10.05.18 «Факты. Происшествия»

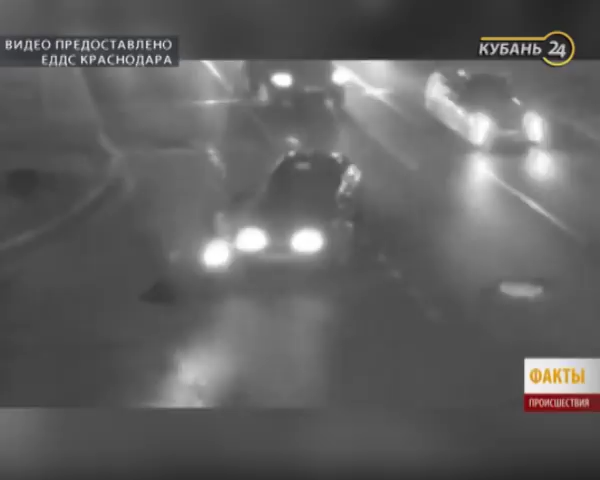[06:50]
Детали и схему ДТП, конечно, позже разобрали инспекторы. Но водитель легковушки, поворачивая направо, сбил мотоциклиста.